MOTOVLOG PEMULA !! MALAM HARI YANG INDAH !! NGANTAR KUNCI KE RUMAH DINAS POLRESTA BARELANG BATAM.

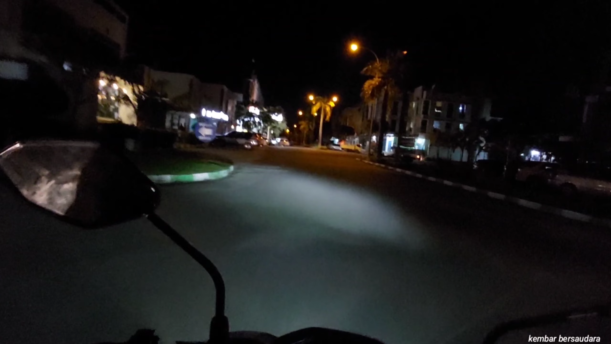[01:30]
Malam hari yang cerah, seharian panasnya Batam luar biasa.
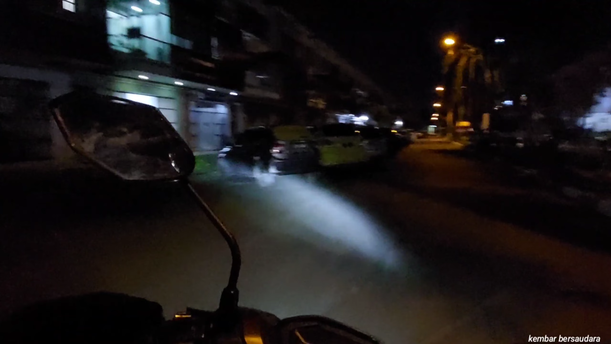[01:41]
Ini kembar mau ke Polresta Karelang, mau ke antar kunci ke tempat apa ya, asrama Polresta apa jenenge. Ini kuncinya dulu.
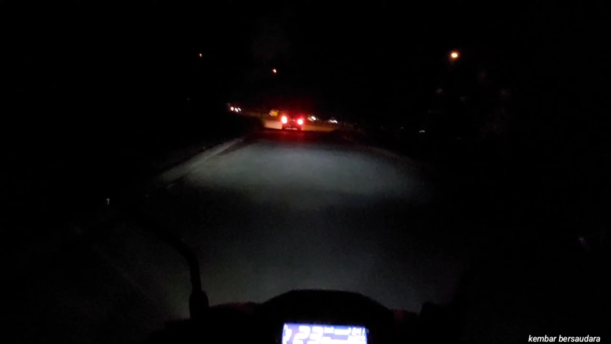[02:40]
Bagi yang baru menemukan channel kembar, gih, monggo dulur sing kerso ditonton, di komen mawon. Pastinya banyak kekurangan, namanya channel pemula. Nah, suasana jalanan habis isak di daerah Kota Batam. Ini jalur menuju ke Polresta Barelang, menuju ke
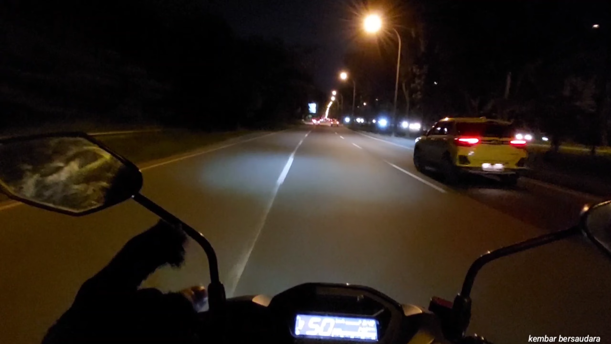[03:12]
Nagoya Jodoh, Batu Ampar, lewat sini dulu, Sekupang bisa. Ini jalur luarnya, jalur dalamnya ada. Sebelah kan perumahan-perumahan elit di dalam jalur dalam itu. Oh, telurku kabe, selamat berkumpul dengan keluarga, selamat beristirahat.